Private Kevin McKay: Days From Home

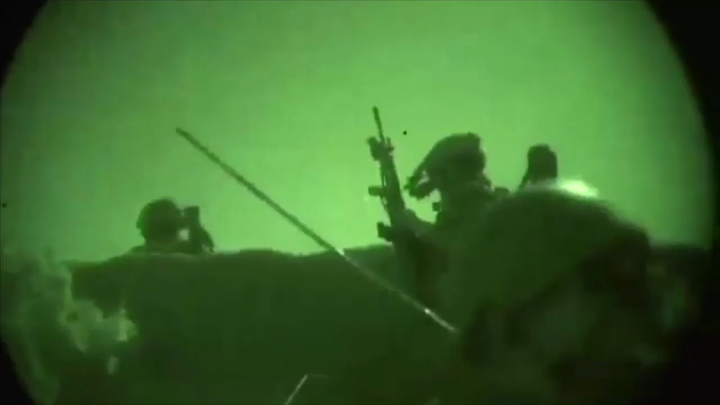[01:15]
the 24-year-old private found himself on one final nighttime foot patrol in a village in the Pajwe district of Kandahar.
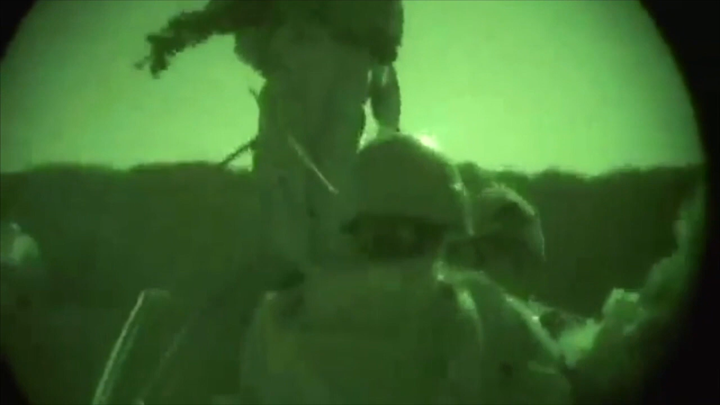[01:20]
While exiting a building, Private Mackay stepped on an improvised explosive device hidden at the bottom of a set of stairs.